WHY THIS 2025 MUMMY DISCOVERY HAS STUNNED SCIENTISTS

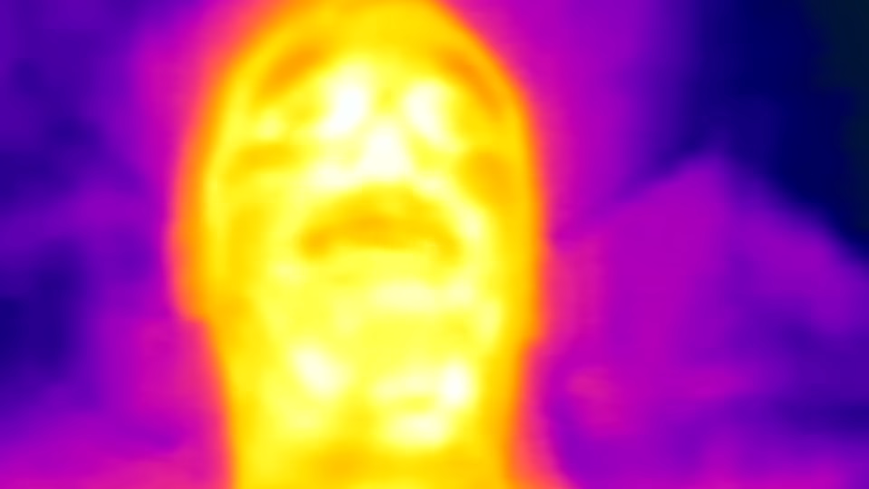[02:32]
Not only were the three lines on the right cheek clearly defined as approximately six centimetre long straight lines running from mouth to ear,